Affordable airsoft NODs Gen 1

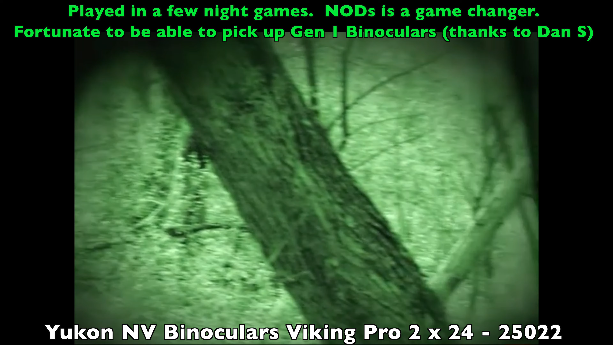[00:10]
The built-in infrared illuminator is a flashlight to see detail even when there's no natural light at all.